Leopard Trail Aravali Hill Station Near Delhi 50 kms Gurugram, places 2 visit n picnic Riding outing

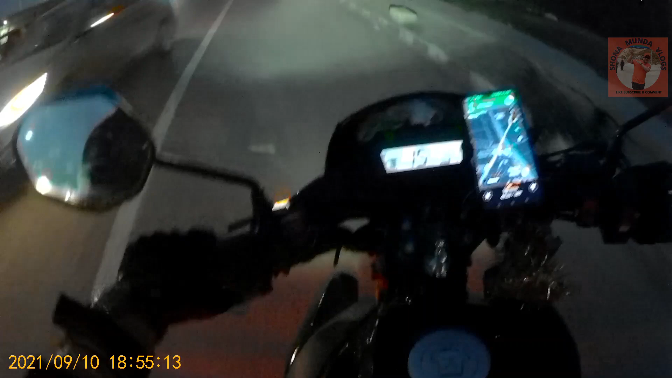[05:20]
क्योंकि उन्होंने मेरे को बोला सबसे कोने वाली लेन में जाना है आपको, तो कोने वाली लेन में जाने के लिए थोड़ा सा वेट करके बाइक वाले को जाने दो पहले, और फ्रेंड्स देखते हुए फटाफट से कल्टी बोलो मेरे को